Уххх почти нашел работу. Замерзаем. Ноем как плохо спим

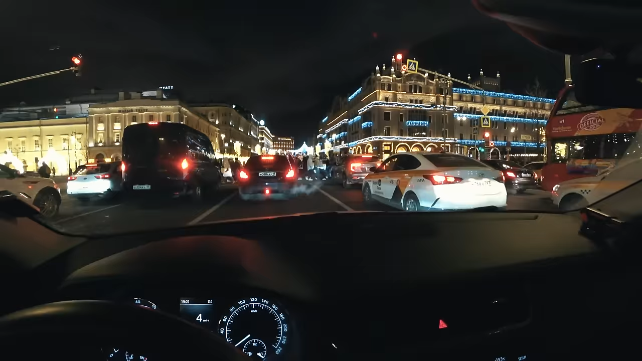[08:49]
Мы катаемся по центру. Очень красивая иллюминация, друзья.
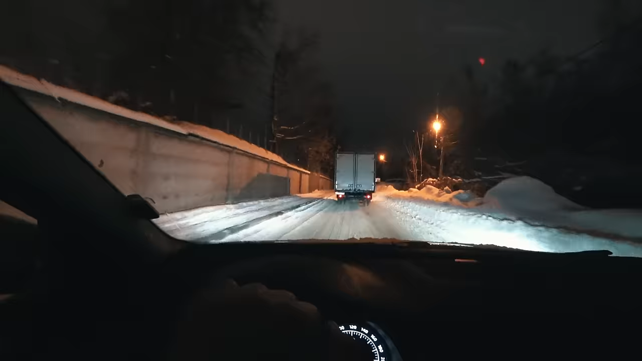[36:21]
Мы сейчас катаемся, у нас впереди газелька R571NN 750 регионы и только что наблюдали как она задним ходом сдавала и прилетела в дверь какой-то Kia.